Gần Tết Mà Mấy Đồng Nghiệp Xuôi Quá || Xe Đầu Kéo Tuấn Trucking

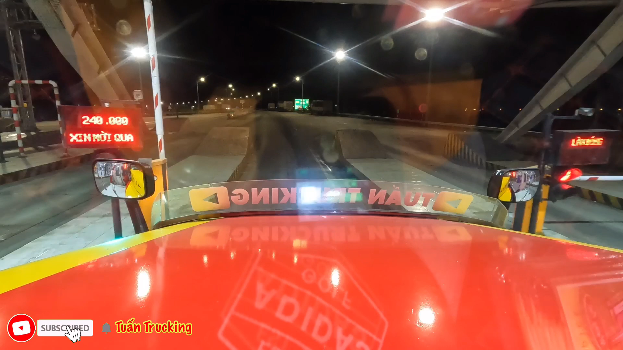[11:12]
Mọi người mình cảnh báo mọi người tí, cái chỗ hơi đèo cả nè, bây giờ mình đạo mình ngủ là bây giờ công an họ tới họ làm biên bản nè mọi người. Mọi người nhìn kìa, thấy không, thấy công an không, công an phía trước mặt mình kìa, thấy công an kìa, công an trật tự kìa, thấy không, đạo đổ ngủ vô trạm thu phí nè.
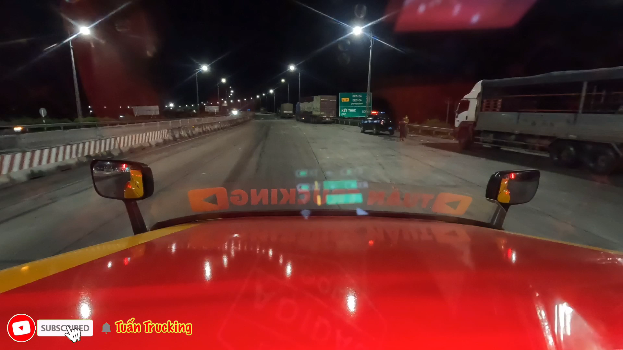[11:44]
Đó, công an là tới lập biên bản đó mọi người, thấy không? Đây này, xe này nè, xe kia cũng vậy kìa, thấy không? Tấp là ngủ đó. Cho nên mình cảnh báo mọi người nếu mà có đi cái đoạn đèo cả này thì không nên ngủ nghe. Cái đoạn này đó là cái đoạn an toàn, thực sự là an toàn. Nhưng mà lại giờ lại có cái chuyện mà